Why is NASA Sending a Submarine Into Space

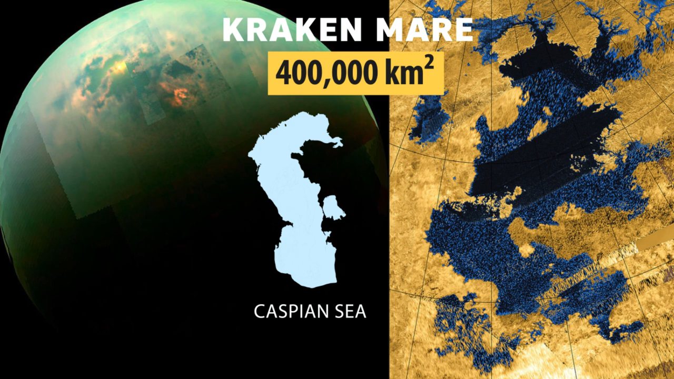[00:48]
Krakenmeyer is thought to be the largest sea on Titan with an area of 400,000 square kilometers, larger than Earth's Caspian Sea.